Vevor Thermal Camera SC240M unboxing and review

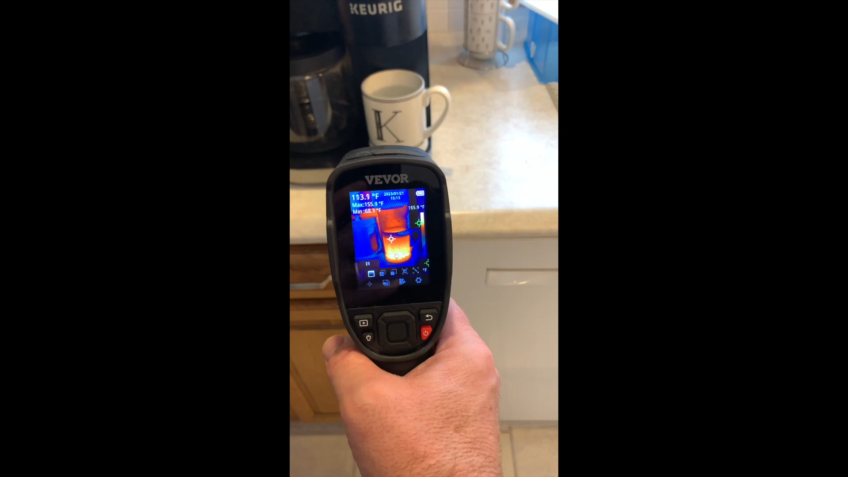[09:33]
the hot water is the camera's really showing it now
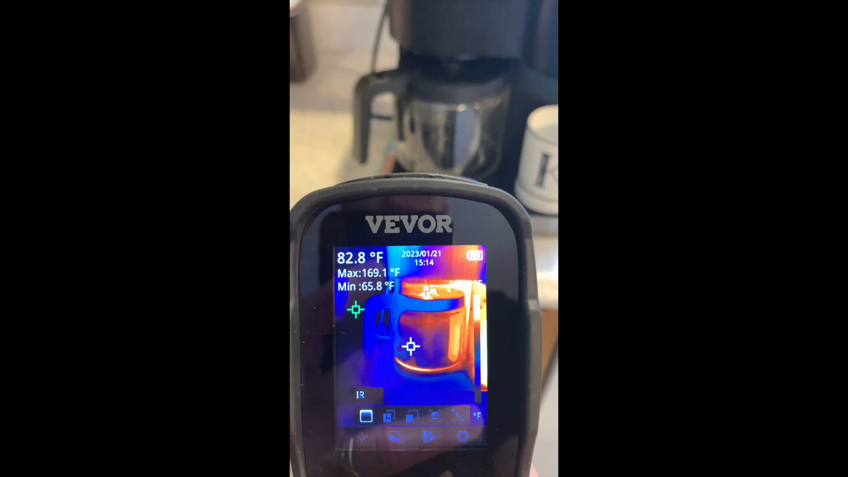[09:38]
On screen: spot 82.8°F, max 169.1°F, min 65.8°F
there's not a lot of people that would need to use this camera to see if their coffee's getting hot that's obvious of course
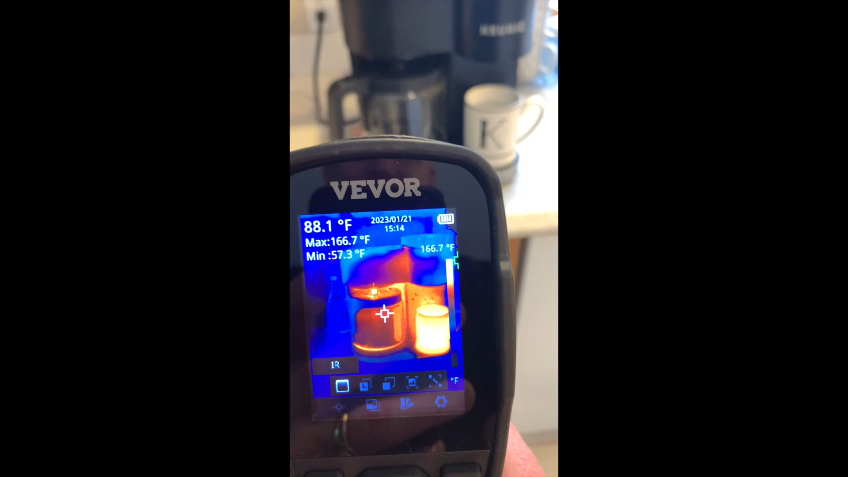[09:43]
On screen: spot 88.1°F, max 166.7°F, min 57.3°F, scale top 166.7°F
and as you can see it's working really well but this does show you that the gun works nicely
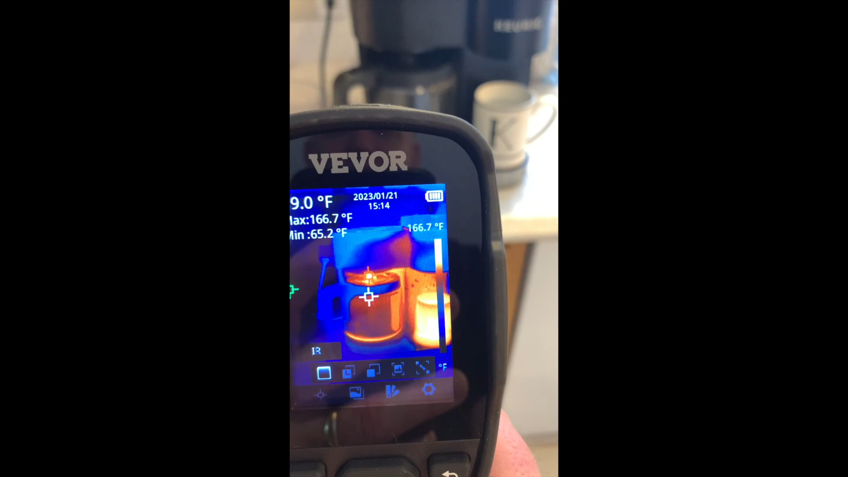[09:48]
On screen: max 166.7°F, min 65.2°F, scale top 166.7°F
picks up all the hot and cold spots and it now i'd
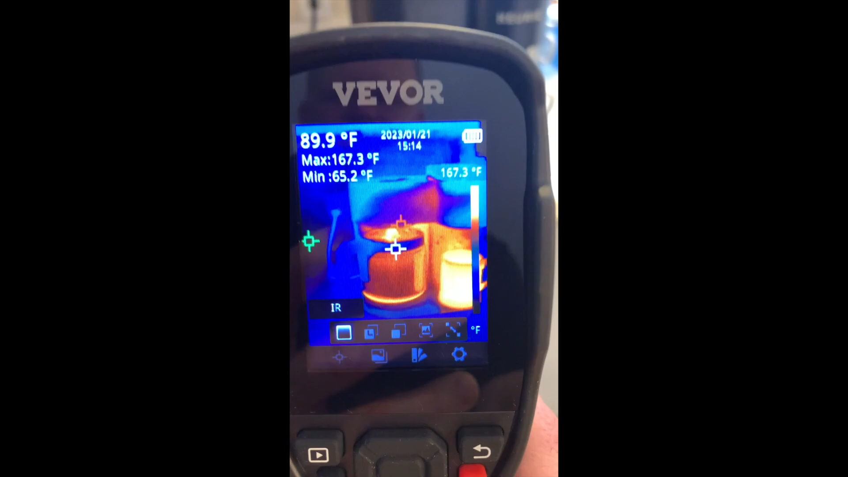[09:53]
On screen: spot 89.9°F, max 167.3°F, min 65.2°F, scale top 167.3°F
like to check out the rest of my house all right here's a shot of my front doors as you can see mostly glass and you can see here
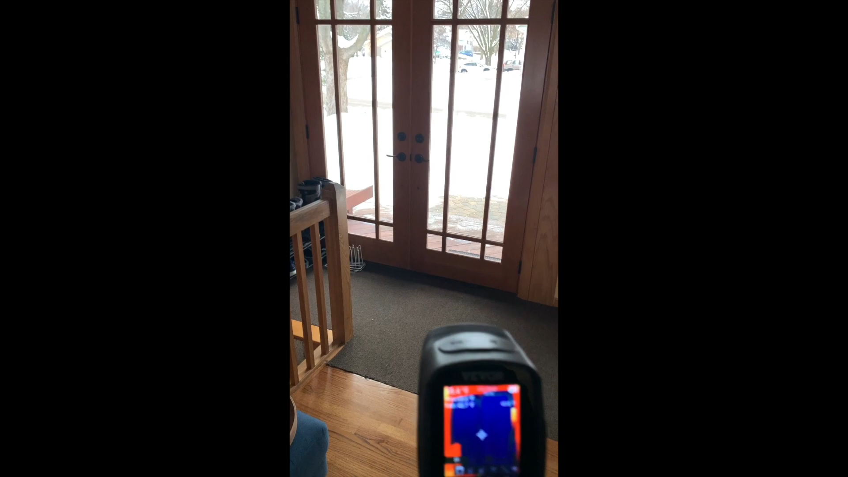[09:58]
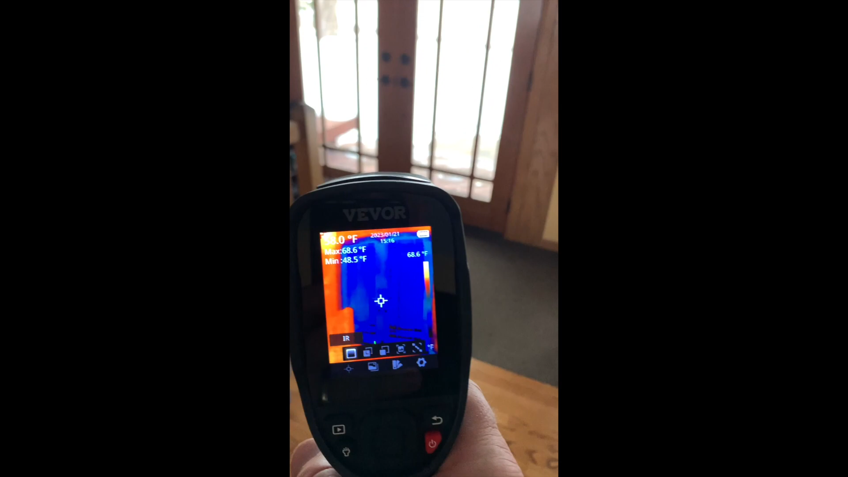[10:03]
On screen: max 68.6°F, min 48.5°F
warm all around cold on that actual door because that would be of course where the where it's cold as we get a little
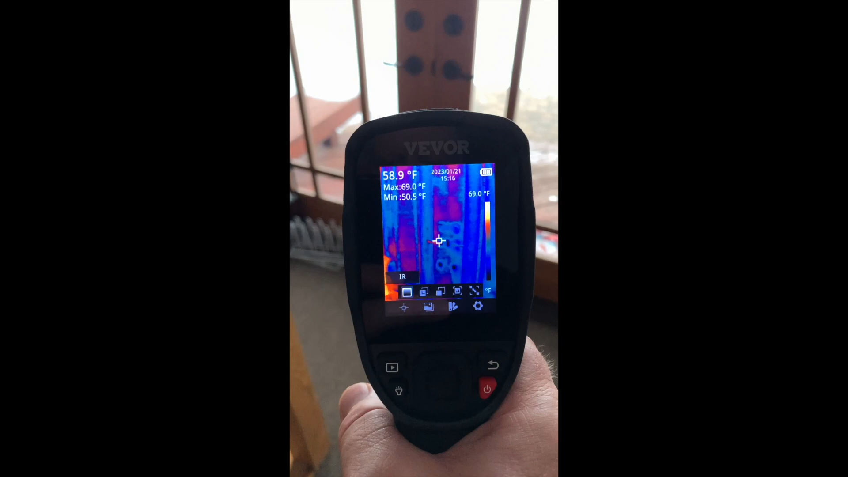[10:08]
On screen: spot 58.9°F, max 69.0°F, min 50.5°F, scale top 69.0°F
closer we'll see if we can see any spots yeah it's cold
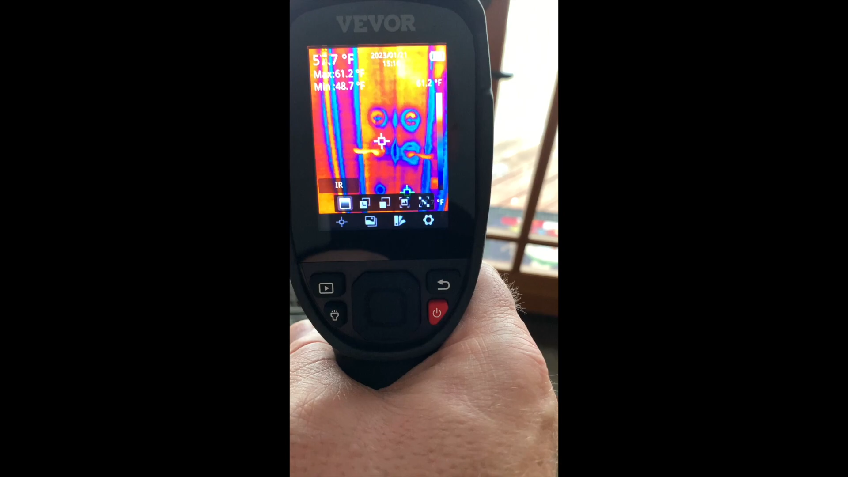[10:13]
On screen: max 61.2°F, min 48.7°F
we get close now it shows the door being warm but like the spots where the cold air is
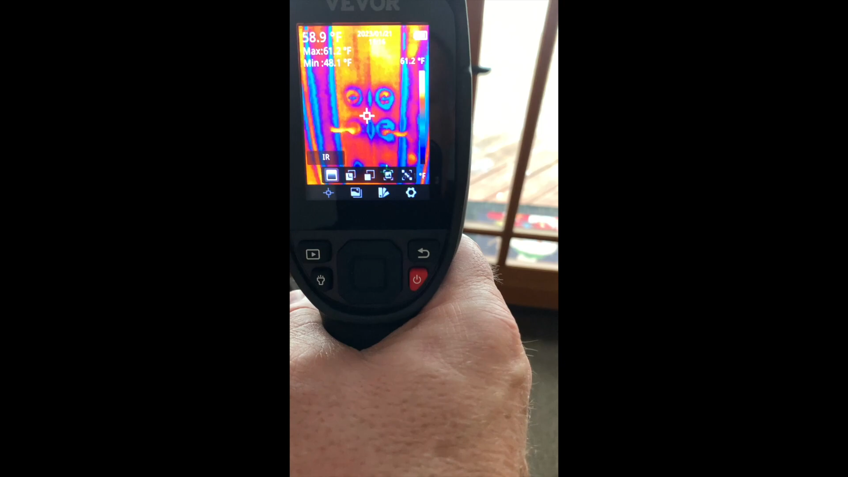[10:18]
On screen: spot 58.9°F
escaping as you can see is turning dark right down here towards the bottom you can
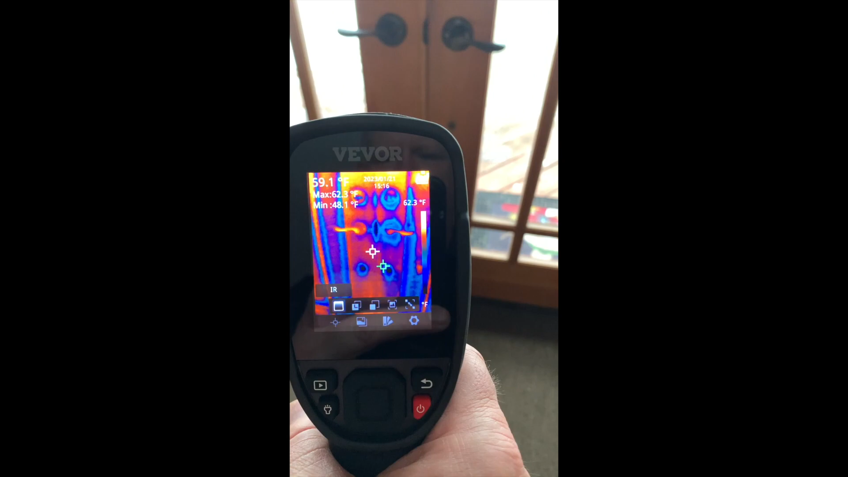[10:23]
see there's a little blue black dots there those are nail holes or
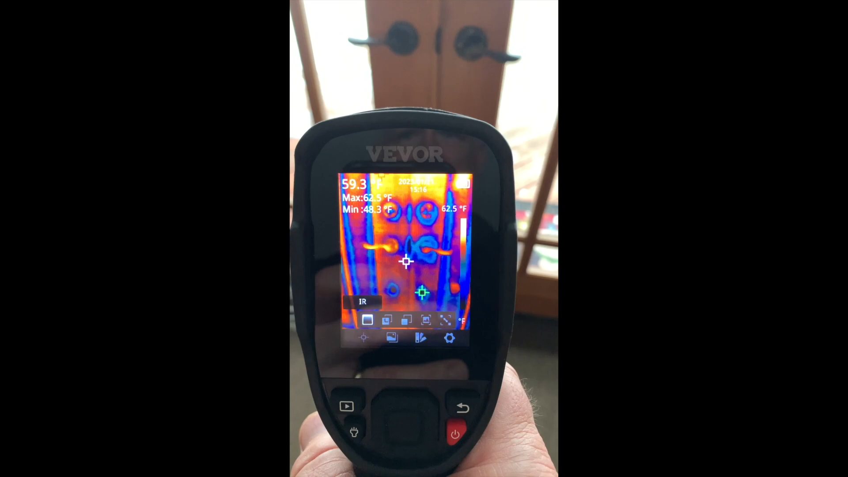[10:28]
On screen: min 48.3°F, scale top 62.5°F
where you if you'd had a larger door handle that went through obviously that's a hole going all the way through the door
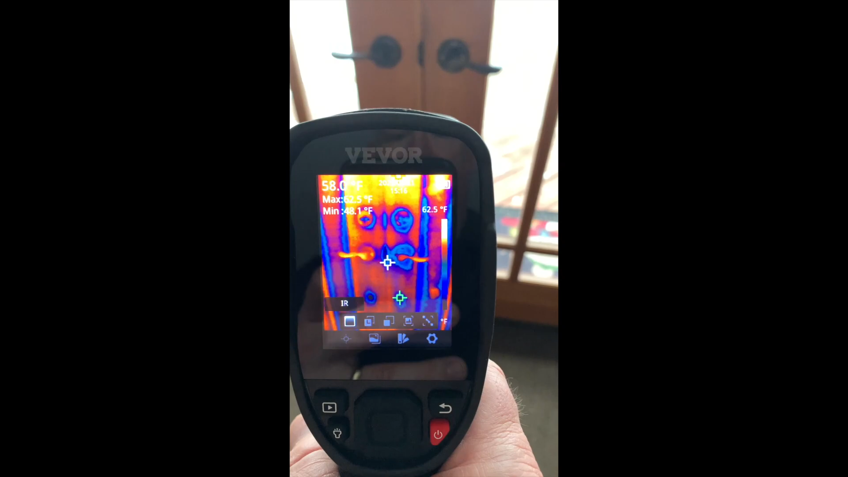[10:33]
On screen: scale top 62.5°F
losing some heat there looking around at the other windows
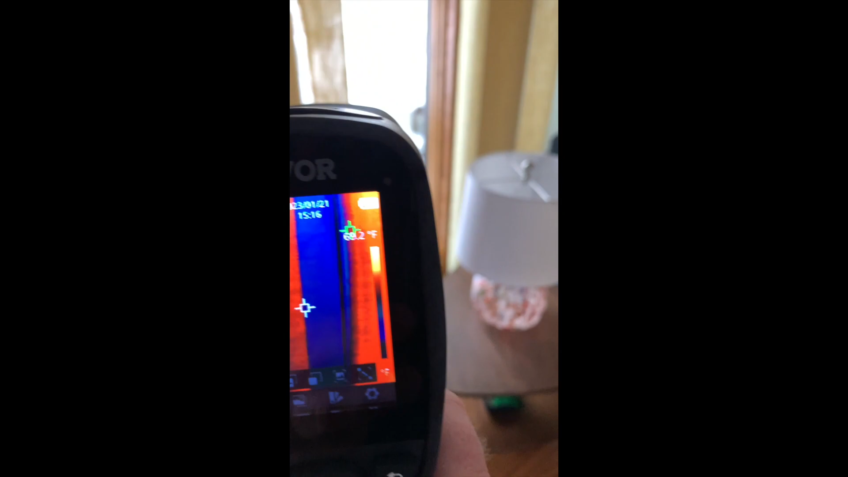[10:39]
here same type of thing they're cold hey this one's kind of fun my pet bird blazer hey blaze
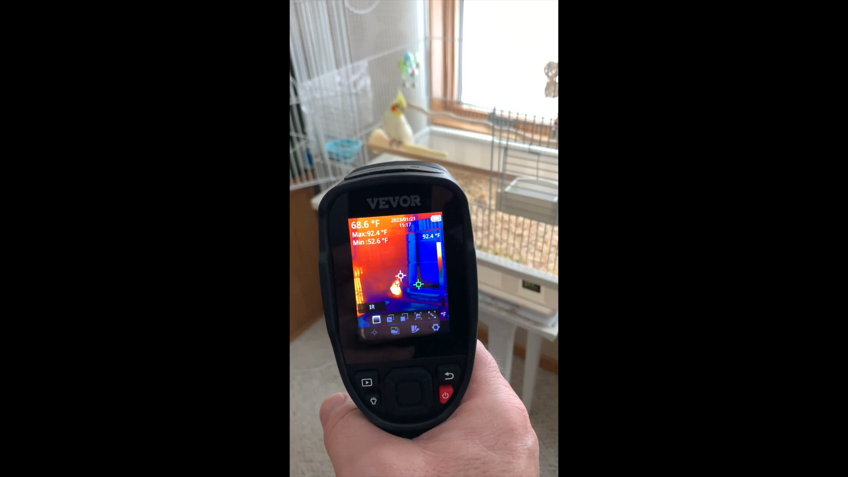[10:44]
On screen: max 92.4°F, min 52.6°F
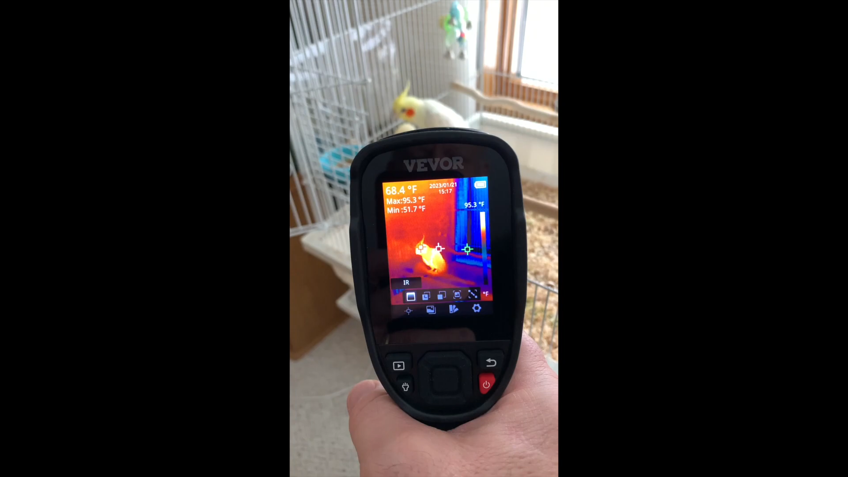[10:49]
On screen: spot 68.4°F, max 95.3°F
he's showing up bright hot on there um he's by a window so you can see it's cold out there he looks like he wants to come out hey blaze